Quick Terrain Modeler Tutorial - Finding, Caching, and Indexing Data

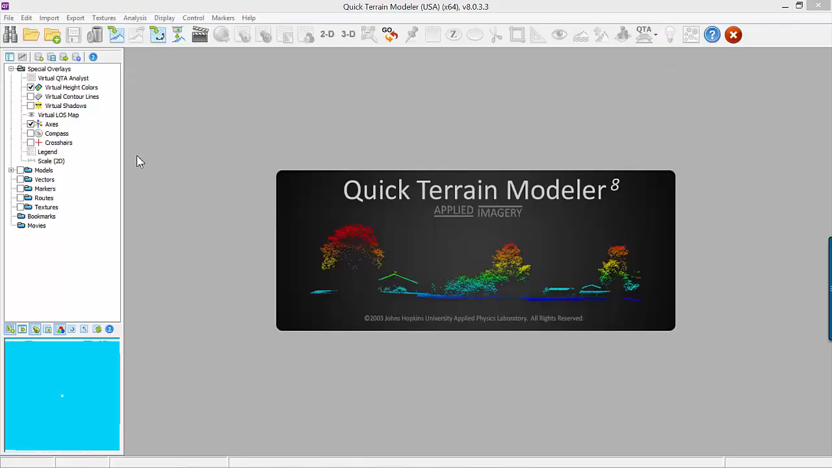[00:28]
To find data and imagery, begin by clicking on the binoculars button. Select a directory to search.